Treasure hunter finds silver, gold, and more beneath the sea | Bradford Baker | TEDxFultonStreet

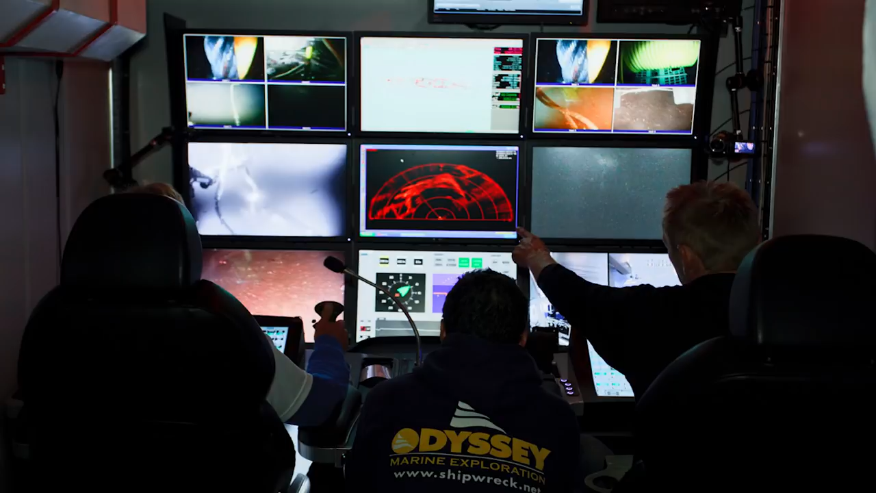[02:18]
The brain center. And from here, we deploy the sensitive instrumentation that will help us find it. Magnetometers look for metal objects.